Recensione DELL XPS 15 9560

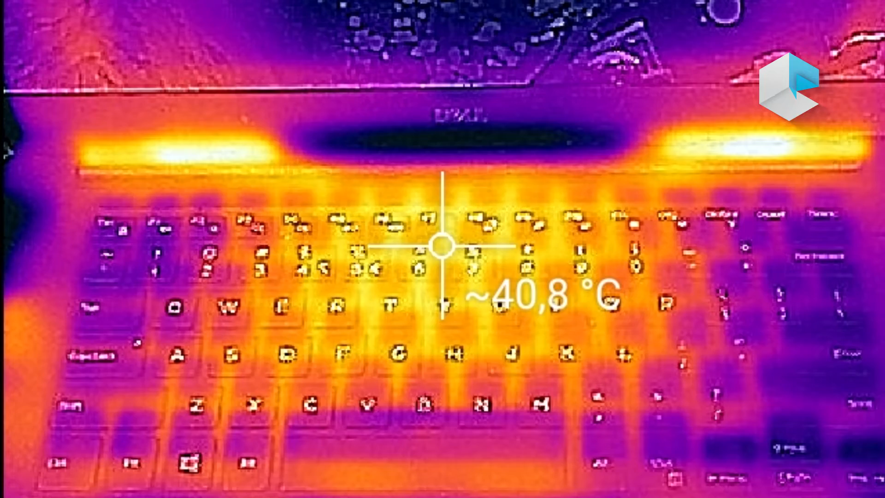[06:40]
On screen: spot 40.8°C
42 gradi nella parte in alto della tastiera che è quella più calda mentre 77 gradi su Core. Gli speaker posizionati nella parte in basso frontalmente non sono compatibili con tutti quanti i tipi di musica,